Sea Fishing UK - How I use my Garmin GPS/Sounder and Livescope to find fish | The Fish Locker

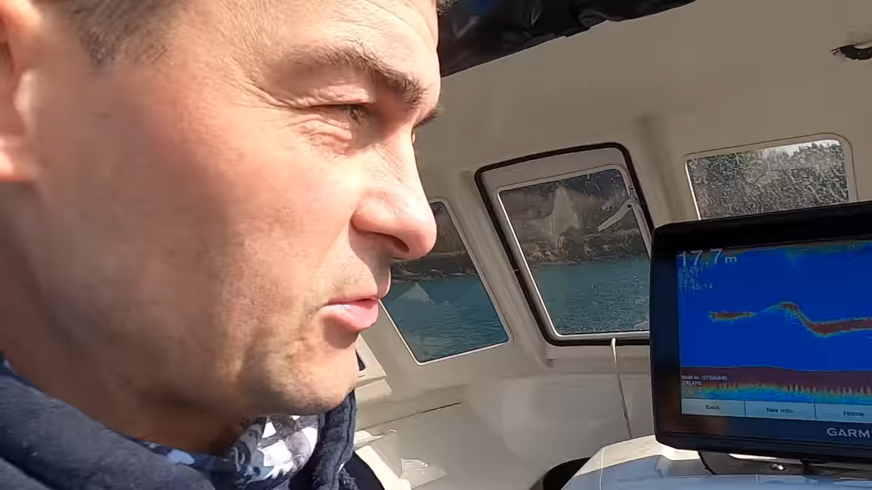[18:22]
On screen: depth 17.7 m
you can see there that's fish on the sounder switch
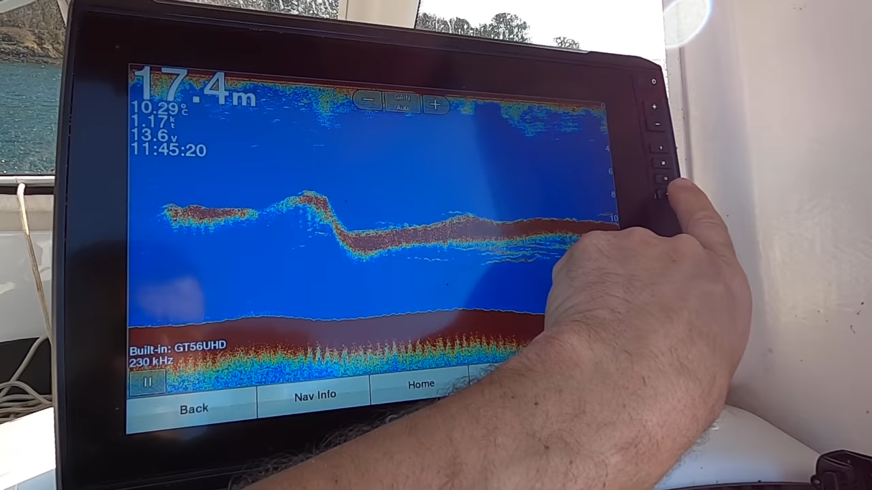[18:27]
On screen: depth 17.4 m, water 10.29°C, speed 1.17 kn
to the live scope there are the individual fish
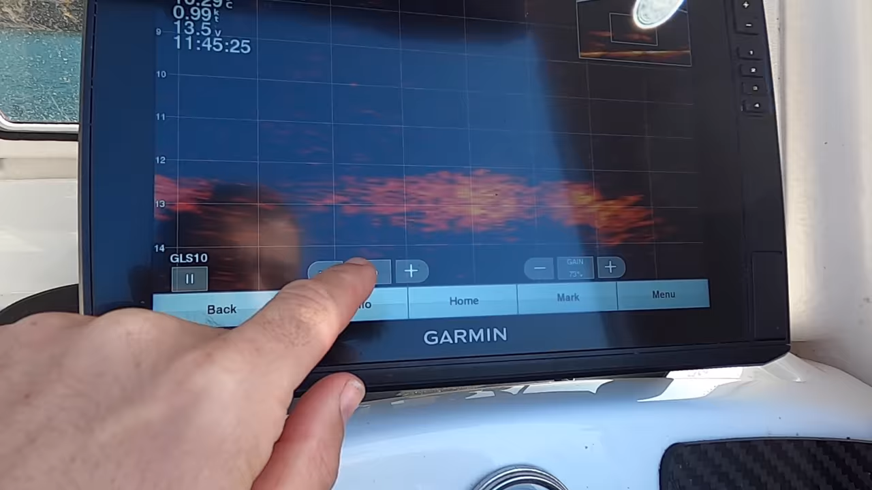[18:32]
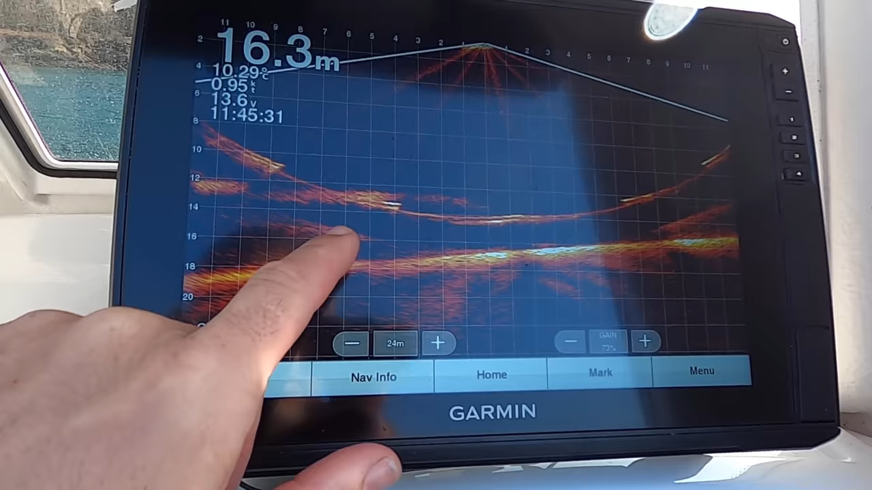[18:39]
On screen: depth 16.3 m, water 10.29°C
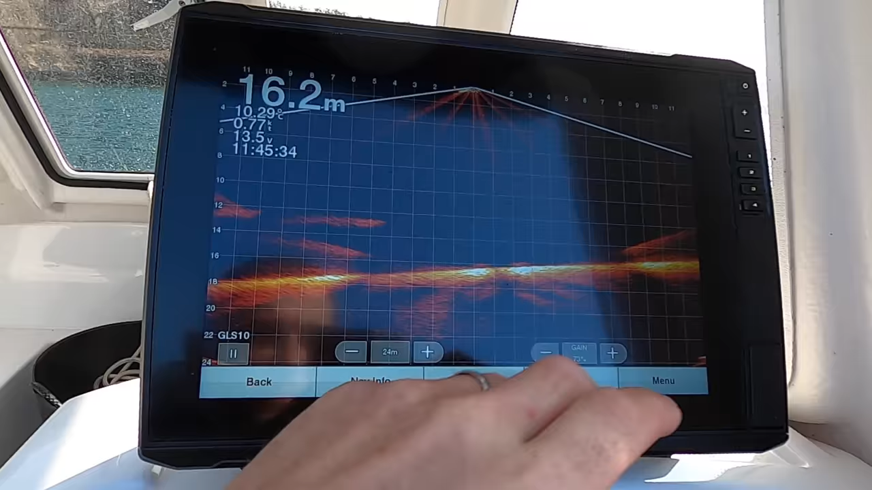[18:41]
On screen: depth 16.2 m
so they're on the side of the boat there's a shawl there look
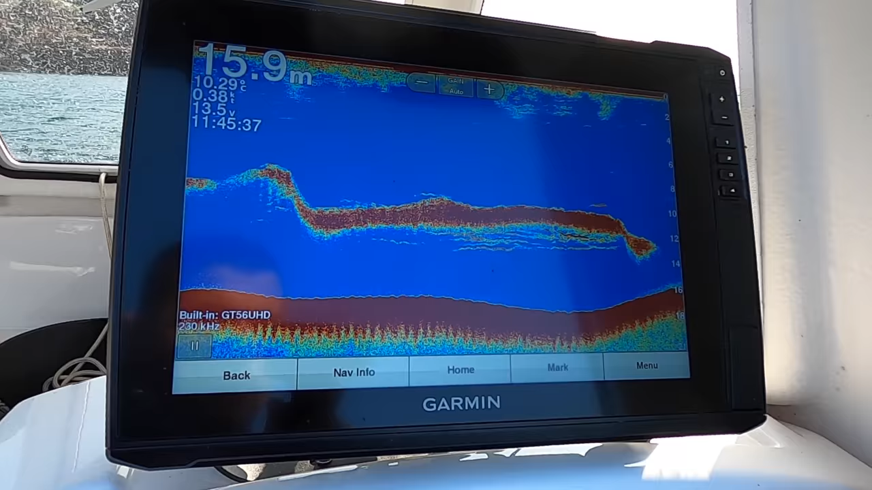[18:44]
On screen: depth 15.9 m
now this is the third spot that i've come to to try and group and i just i can't keep the boat